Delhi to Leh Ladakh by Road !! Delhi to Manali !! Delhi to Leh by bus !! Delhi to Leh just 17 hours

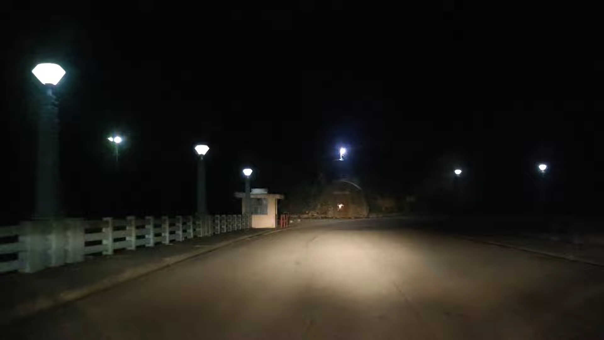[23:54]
थोड़ी सी आवाज आपको गूंज के आ रही होगी क्योंकि हमने कैमरा अपना चार्जिंग पे लगाया है। ले 512 किलोमीटर दोस्तों, और पंडो क्रॉस करने के 5 किलोमीटर बाद ही ये 4 लेन हाईवे से हम दोबारा जुड़ गए। अब पहला बोर्ड हमने देखा ले का 512 किलोमीटर लिखा है।
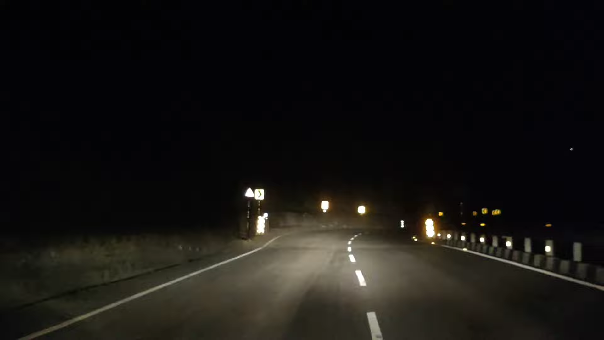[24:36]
फटाफट आके हम इस 4 लेन से जुड़ गए। तो हमारे ऊपर से भी 2 टनल जा रही है दोस्तों, और ये भी अभी शुरू नहीं हुई है,
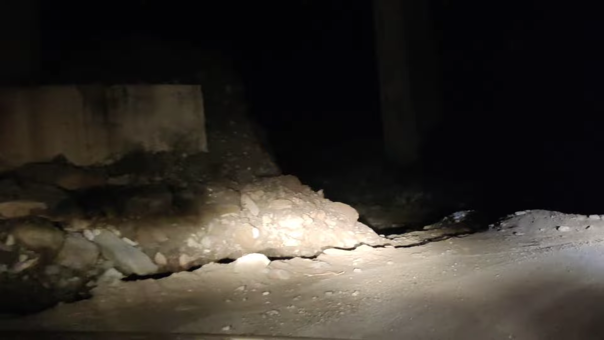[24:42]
उम्मीद थी मुझे कि शुरू हो गए होंगे मगर ये नहीं शुरू हुई।
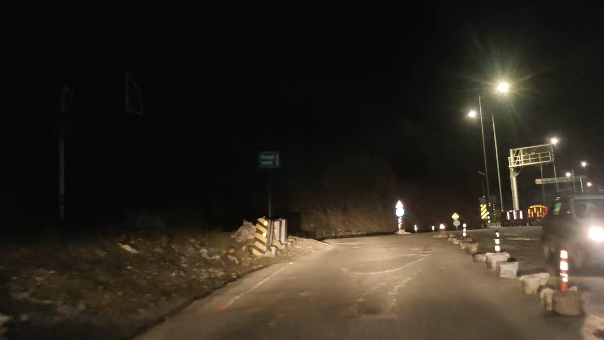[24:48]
तो फिलहाल ये वाली टनल तो ओपन है भाई, और बाकी में लगेगा अभी टाइम।
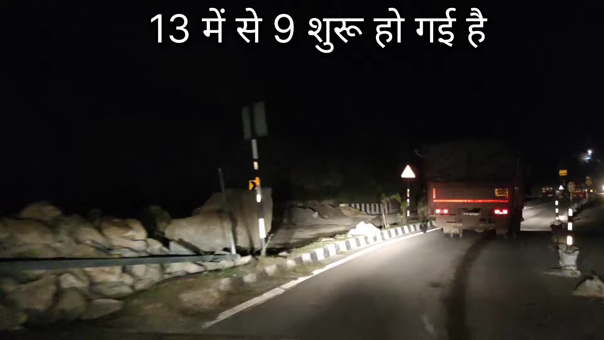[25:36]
कीरतपुर साहिब से और यहाँ तक जो टनल संख्या है टोटल 13 है, और जिसमें से 9 टनल्स ओपन हो चुकी हैं। 13 में से 9 ओपन है, 4 टनल का काम चल रहा है, तो टोटल दोस्तों 13 टनल्स हैं मनाली हाईवे पे।
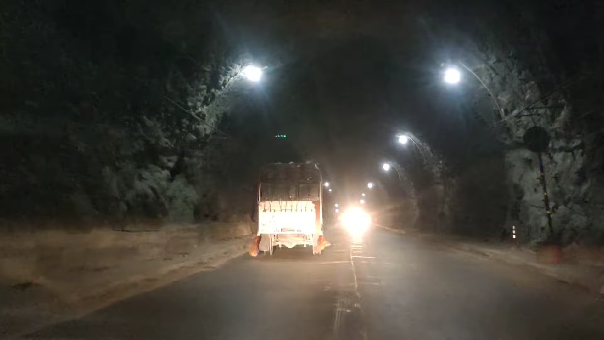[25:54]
मुझे तो आज तक इस टनल का नहीं समझ में आया कि ये टनल इतनी डरावनी क्यों है, आप भी देखिए।
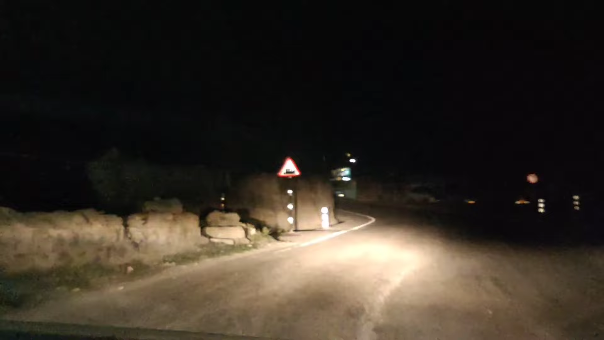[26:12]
तो पूरे रूट की सबसे खतरनाक टनल थी ये, मुझे तो बड़ा डर लगता भाई इसमें।
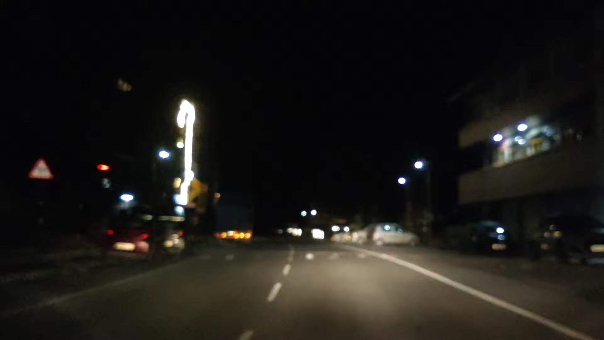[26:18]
जब से भूतिया टनल हमने क्रॉस करी है,
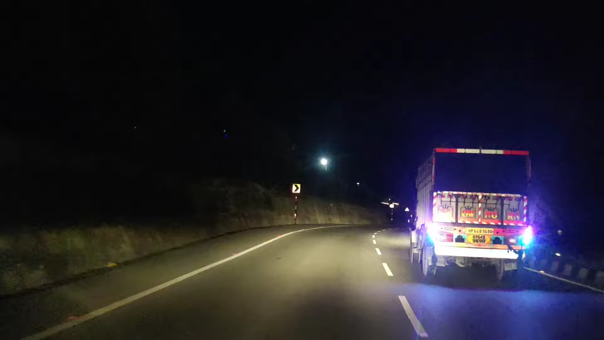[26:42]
रास्ता देखिए कितना बढ़िया हो गया, हम 60-65-70 तक की स्पीड आराम से मेंटेन कर रहे हैं।
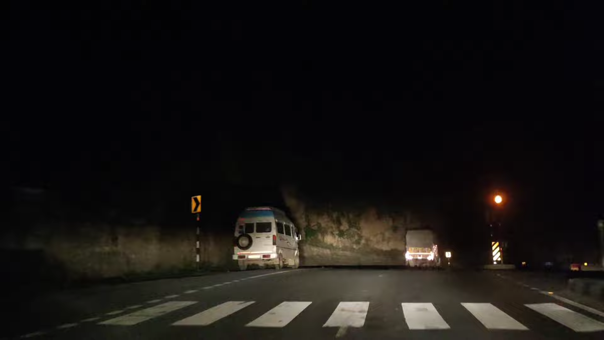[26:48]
17-18 किलोमीटर कुल्लू रह गया आपका, और फिर वहाँ से लगभग 35-40 के आसपास होगा मेरे ख्याल से मनाली। 4:10 होने वाले हैं।
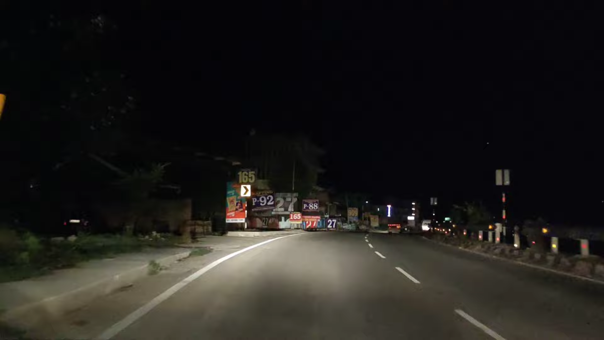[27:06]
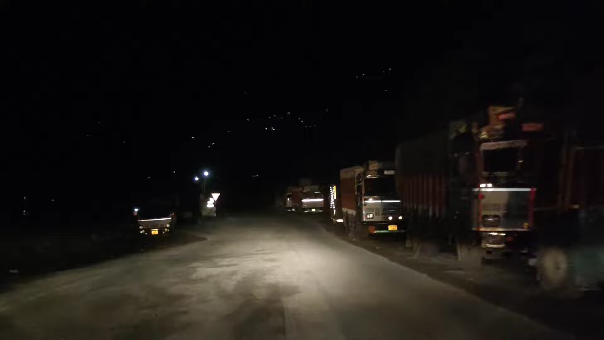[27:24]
मात्र 37 किलोमीटर दूरी रह गई है अब आपकी मनाली की, और कुल्लू छोड़ दिया हमने पीछे, और लेफ्ट साइड में चल रहा है हमारे कुल्लू।
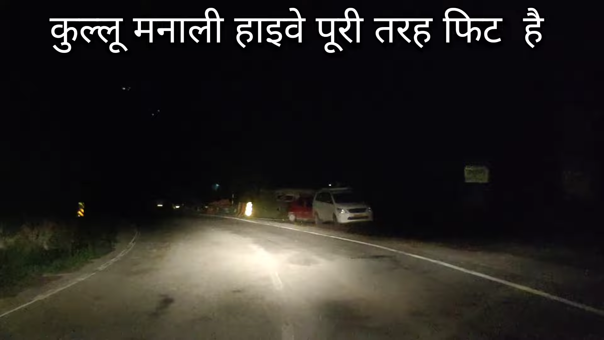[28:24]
आने वाले टाइम में स्नो का मौसम आने वाला है, तो अच्छी खासी भीड़ बढ़ेगी मनाली की तरफ। तो कुन्नू मनाली हाईवे अभी 15-20 किलोमीटर तो हो गए हमें, 20-21 किलोमीटर में। चार बज के 52 मिनट का समय हो गया दोस्तों, और 10 किलोमीटर मात्र दूरी है अब हमारी मनाली की,
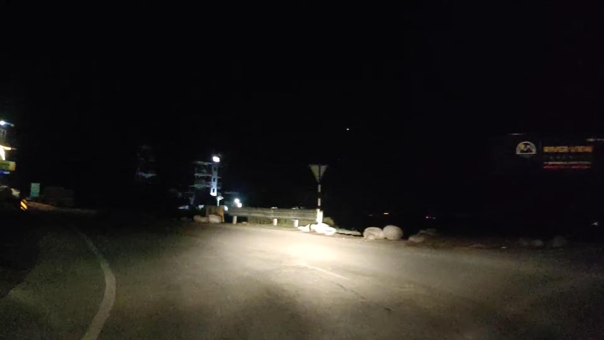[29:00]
और जो कुल्लू से मनाली के बीच में, ये देखिए थोड़ा सा यहाँ भी रोड कटा हुआ है और रिपेयरिंग चल रही है।